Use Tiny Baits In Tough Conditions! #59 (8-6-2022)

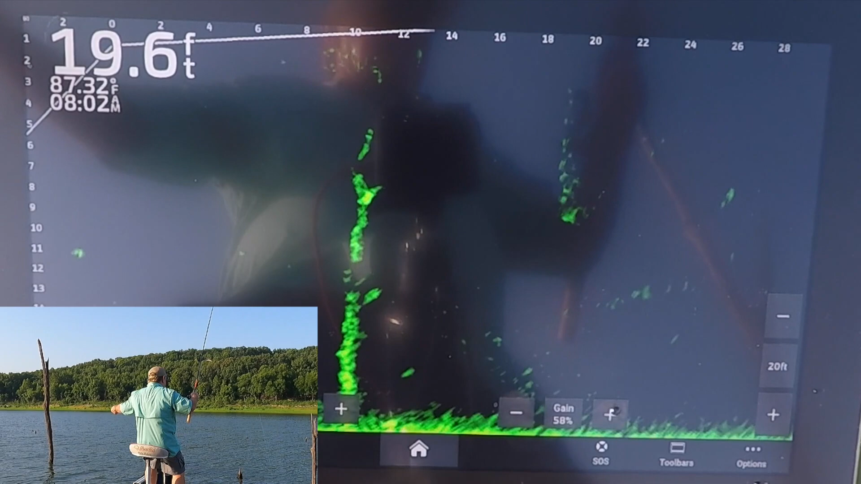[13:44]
On screen: depth 19.6 ft
There they are. I don't know if it makes a difference or not, but I'm gonna put another nibble on. Where'd they go?
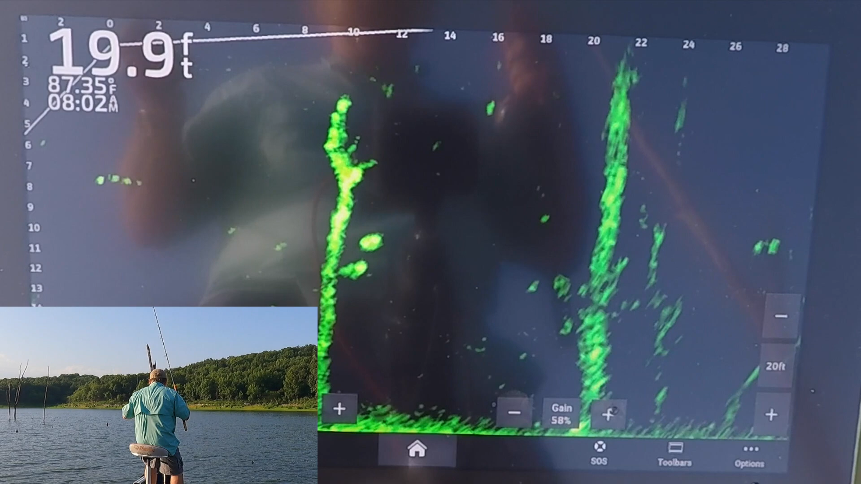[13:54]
On screen: depth 19.9 ft, water 87.35°F
There they are. Looks like a pretty decent one there.
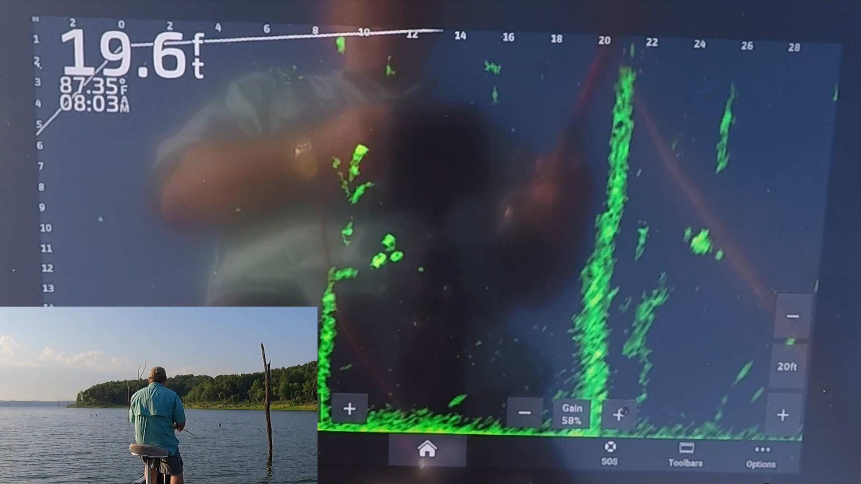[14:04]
On screen: depth 19.6 ft, water 87.35°F
He's coming after my weight. Dadgummit, that's the problem with these rigs.
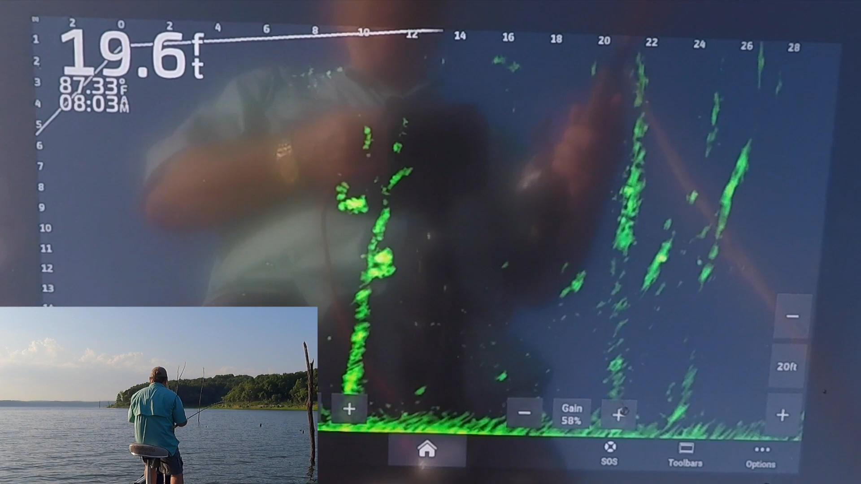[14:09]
On screen: depth 19.6 ft, water 87.33°F
Sometimes they'll go after that dead blame weight.
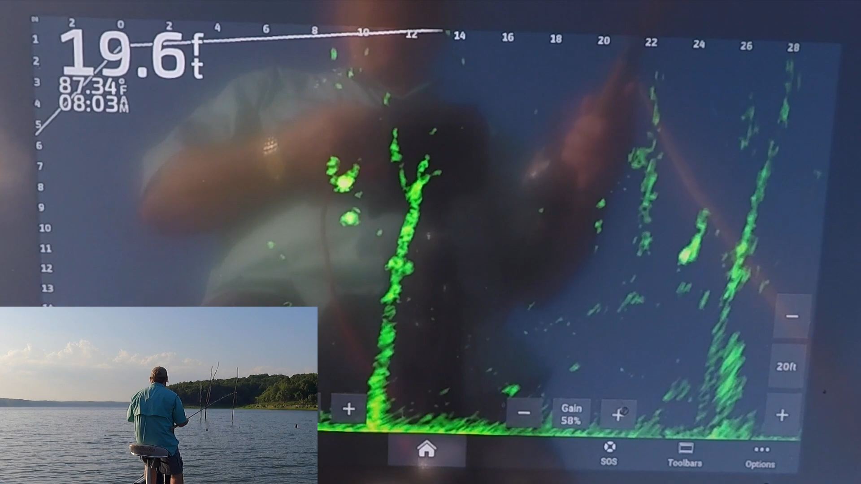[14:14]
On screen: depth 19.6 ft
Look, that other one says, I'm coming. If you're not going to eat it, I'm going to eat it. Oh, he got my nibble, I think.
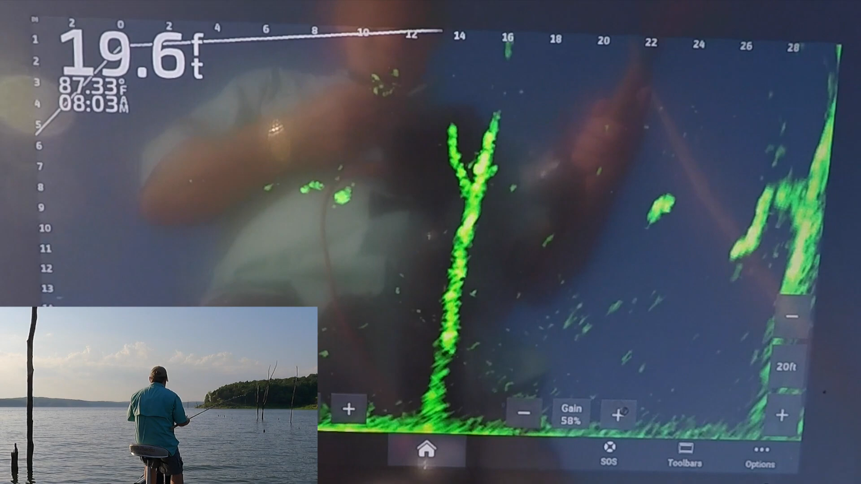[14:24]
On screen: depth 19.6 ft, water 87.33°F
Felt him. Come on, fish. Give him a little shimmy shake. Like I'm scared.
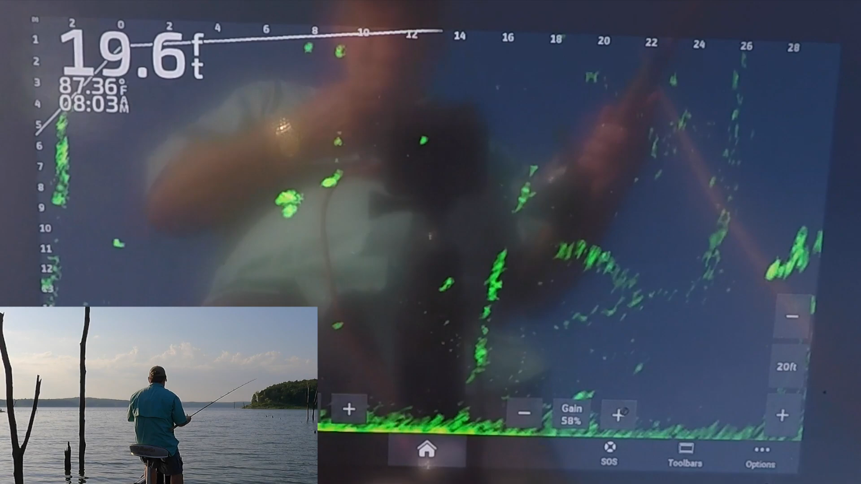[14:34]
On screen: depth 19.6 ft, water 87.36°F
Come on, fish.
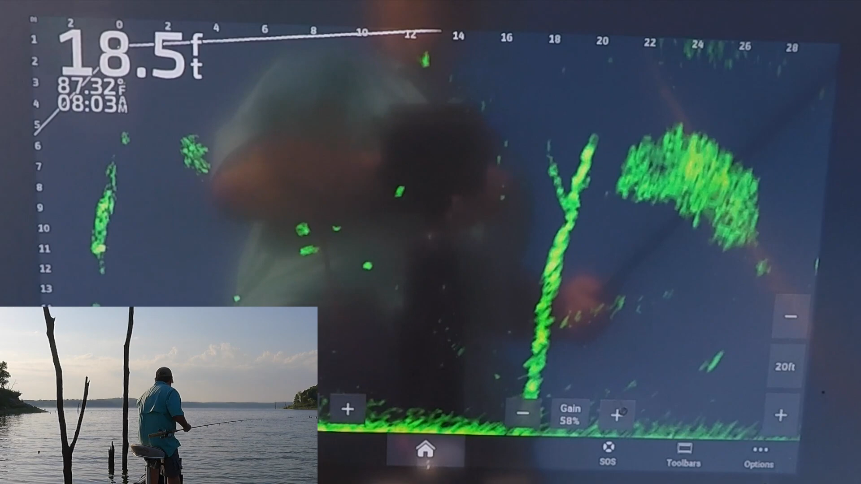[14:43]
On screen: depth 18.5 ft
They came off. Oh, man, they didn't even get my nibble.
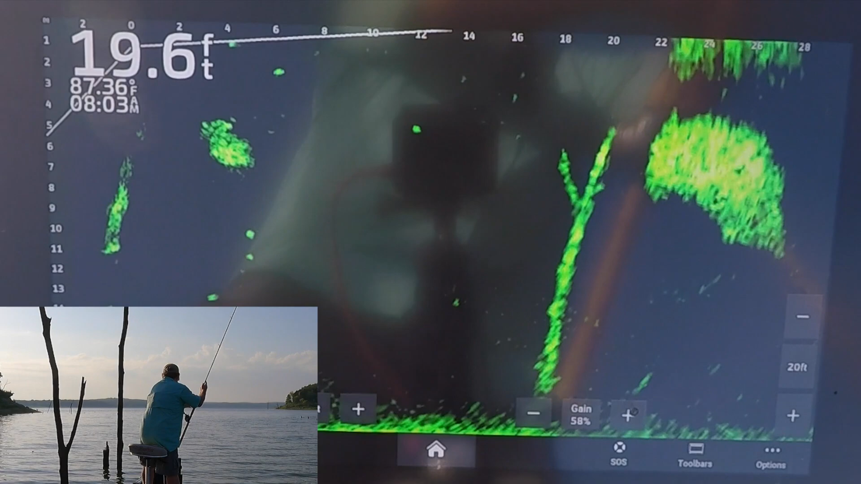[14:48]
On screen: depth 19.6 ft, water 87.36°F
They didn't even get my nibble.
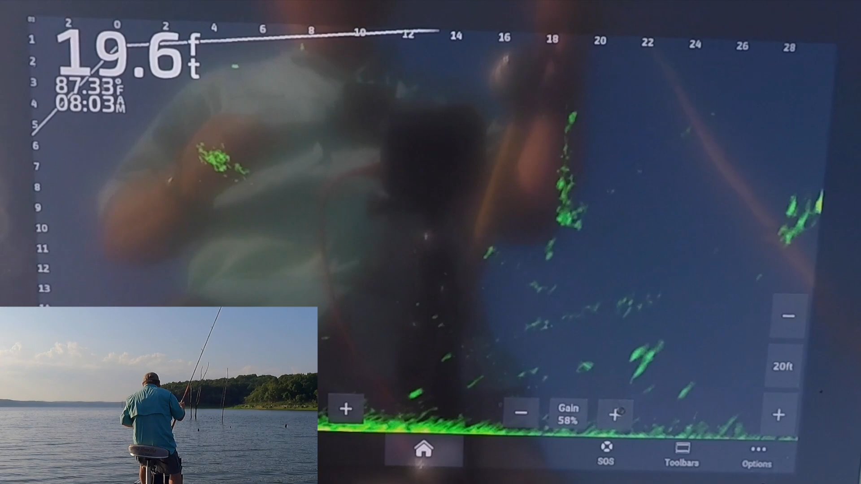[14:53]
On screen: depth 19.6 ft
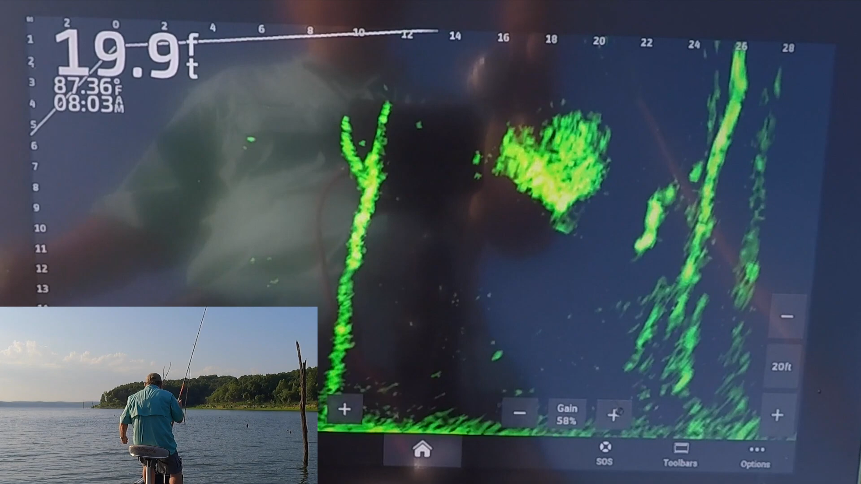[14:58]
On screen: depth 19.9 ft
Where'd the tree go? They're off the tree now. They gone.
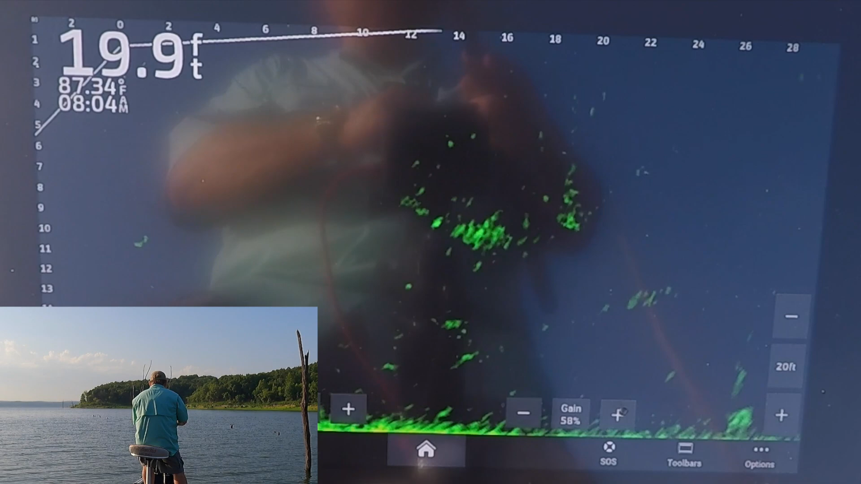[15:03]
On screen: depth 19.9 ft, water 87.34°F
As my old buddy Tommy Scarless would have said, they gone. Come on.
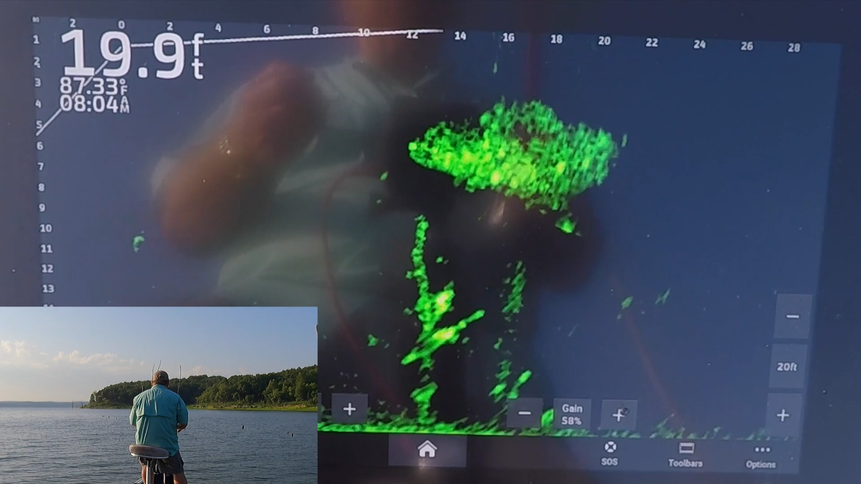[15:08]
On screen: depth 19.9 ft, water 87.33°F
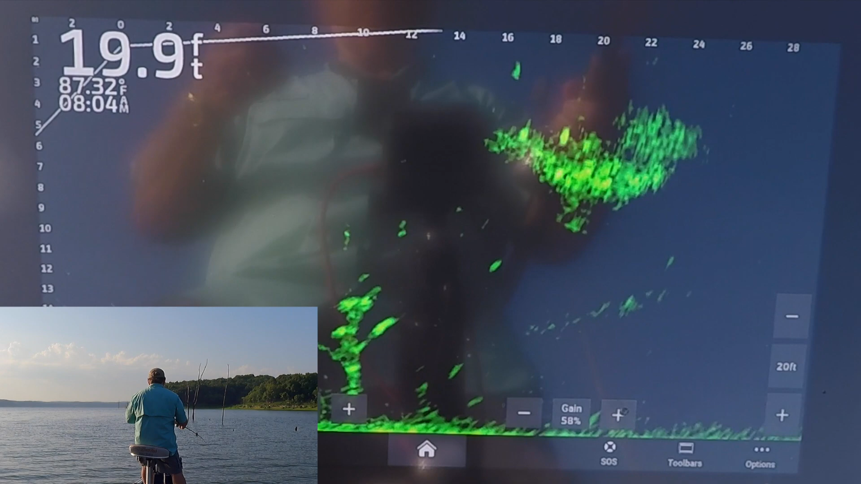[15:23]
On screen: depth 19.9 ft
Come on. Oh, you dirty dogs.
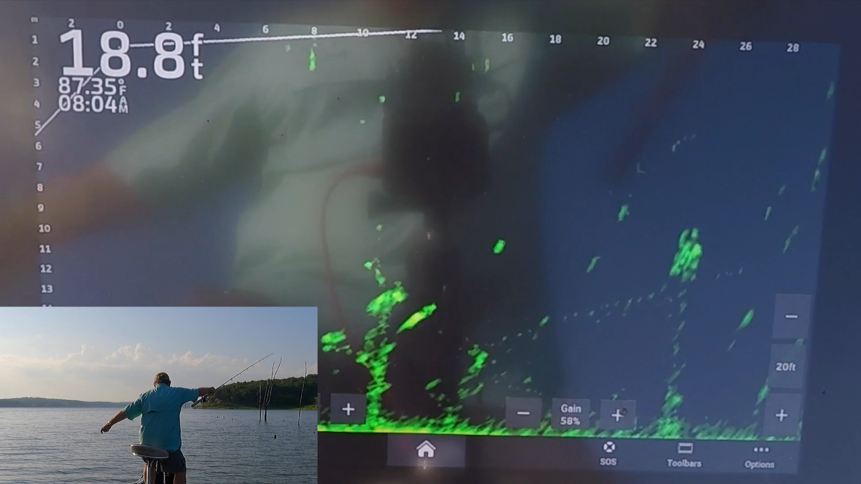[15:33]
On screen: depth 18.8 ft, water 87.35°F
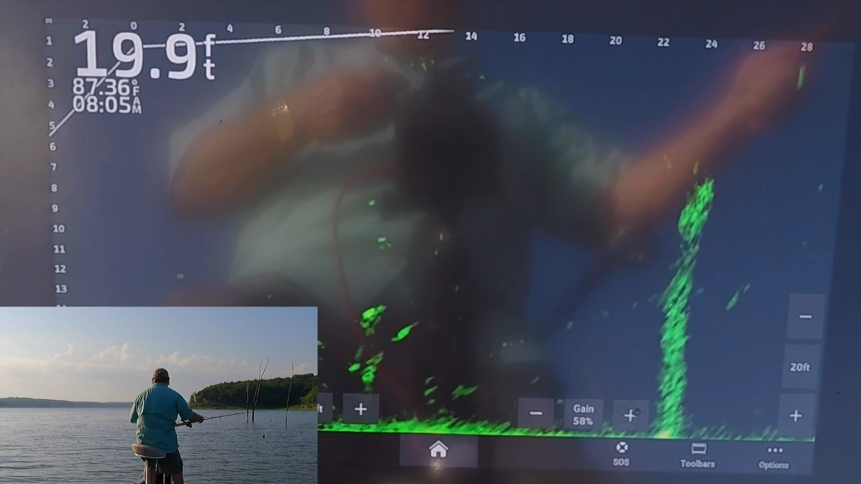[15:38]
On screen: depth 19.9 ft, water 87.36°F
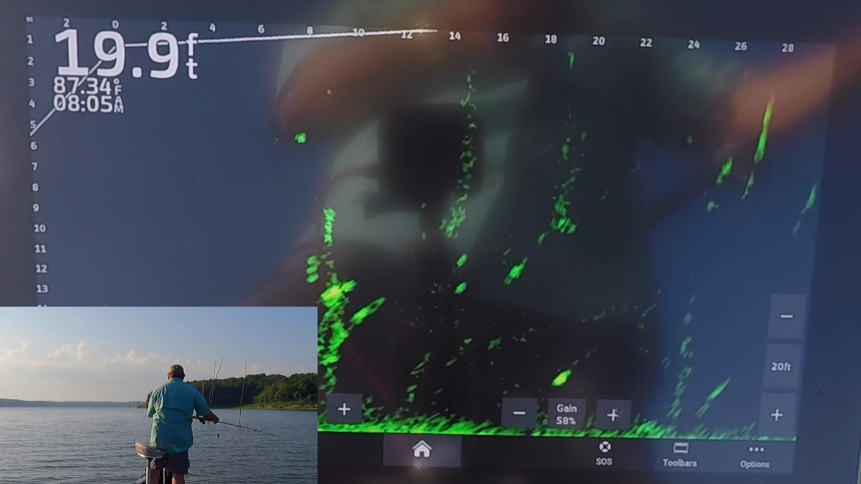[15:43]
On screen: depth 19.9 ft, water 87.34°F
Oh, I hit the weight again. Oh, I think those are little fish left in there now.
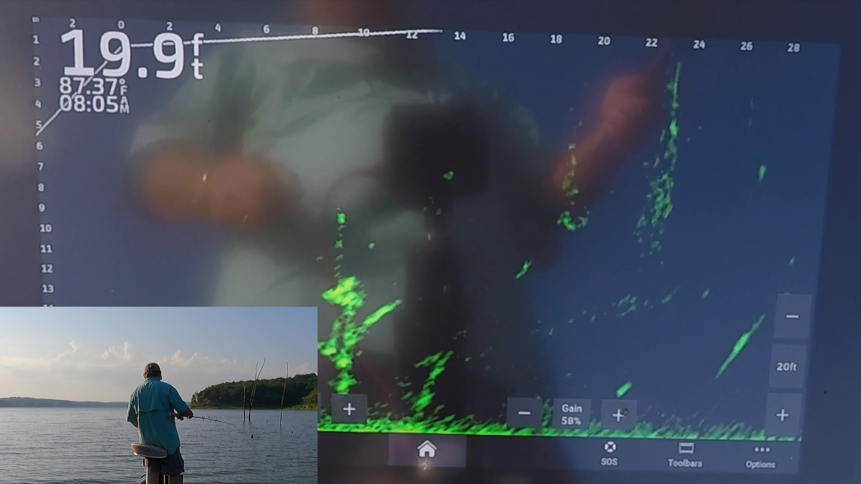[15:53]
On screen: depth 19.9 ft, water 87.37°F
I do believe. Let's put a nibble on and move on. Tough bite today.